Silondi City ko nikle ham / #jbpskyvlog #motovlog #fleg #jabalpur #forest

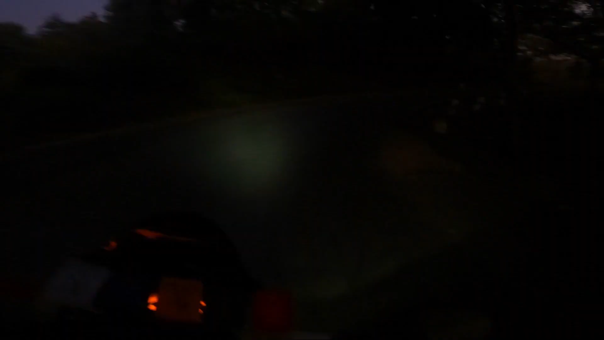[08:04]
यहां पर घाट स्चाडर हो चए कर से यहां पर भहता ही खतरनाक घाट है चैसले तीन से चार घाट हैं आप प्लेव